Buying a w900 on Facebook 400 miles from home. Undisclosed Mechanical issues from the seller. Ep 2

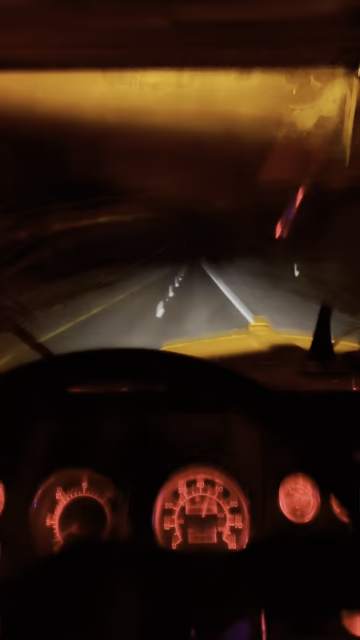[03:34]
gauge because it's they've converted from a single gauge over here to a dual gauge up here and that sounds like a low arrow buzzer to me but who the fuck knows i'll get a computer and figure out inside of that it's like a low pullet sensor it's about a gallon low i put a gallon in it i didn't seem to change much it randomly comes and goes when it comes and cuts power about 10 15 seconds after starting to beep and it cuts power and it's right before